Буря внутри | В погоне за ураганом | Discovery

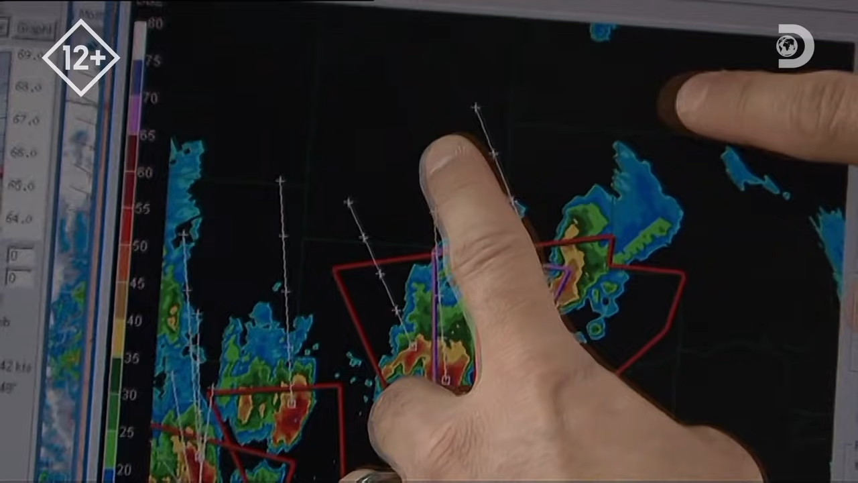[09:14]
мы его перехватим, поскольку при своем движении он будет в нашей окрестности Вероятно,